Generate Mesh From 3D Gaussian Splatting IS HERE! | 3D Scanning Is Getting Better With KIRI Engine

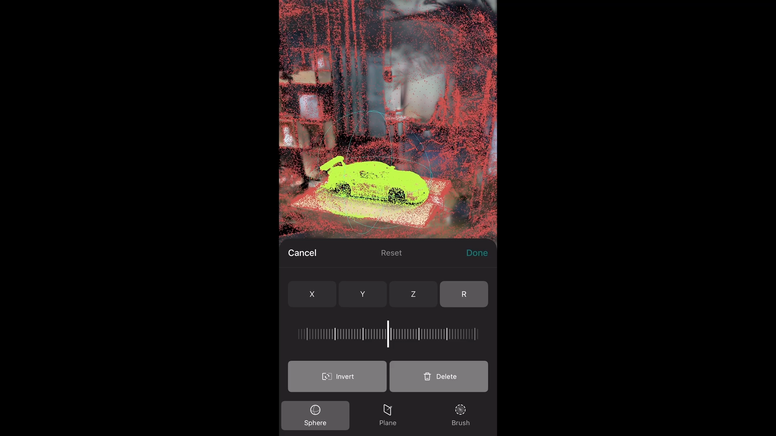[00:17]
we added a powerful cropping feature on the 3D Gaussians plotting so you can edit and crop the 3D-GS scene to get a standalone 3D-GS asset.